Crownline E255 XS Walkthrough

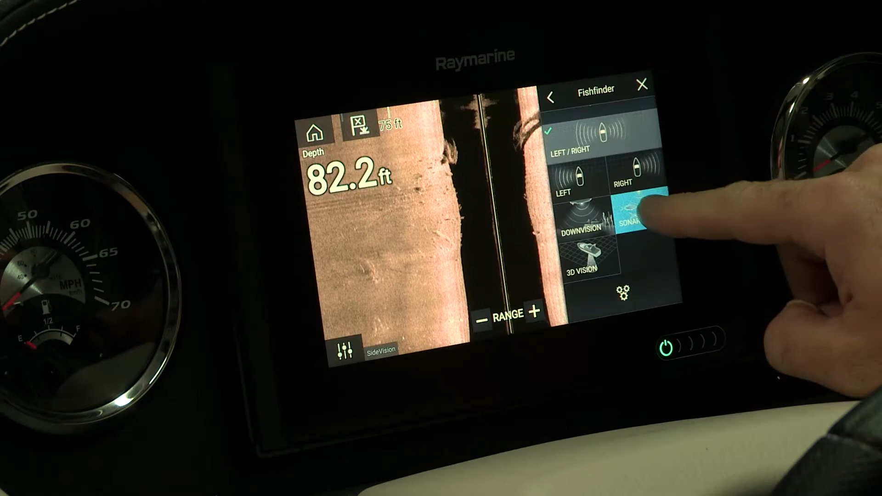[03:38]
On screen: depth 82.2 ft
It also has sonar for those of you that want to mark the bottom and are into making sure that you understand the water you're boating in.